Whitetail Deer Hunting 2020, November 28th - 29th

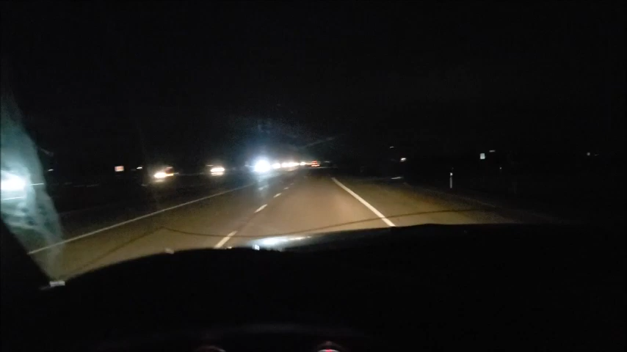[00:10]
Today is Friday November 27th 2020 and I'm heading out to the bush to go hunting for the last weekend of the month. Just filled up at Eckville, just past Rainy Summit Road and I'm about 60k away from camp.
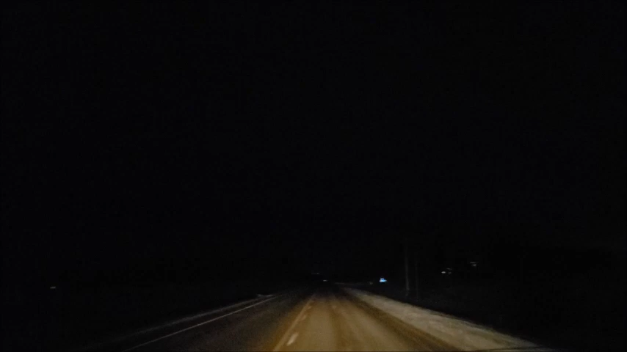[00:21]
Well, I just turned around because I thought I saw a deer, not dead, but must have been hit by a car or something. I just have to see it. It looked like a deer that was trying to sit up right on the side of the road. It's right there.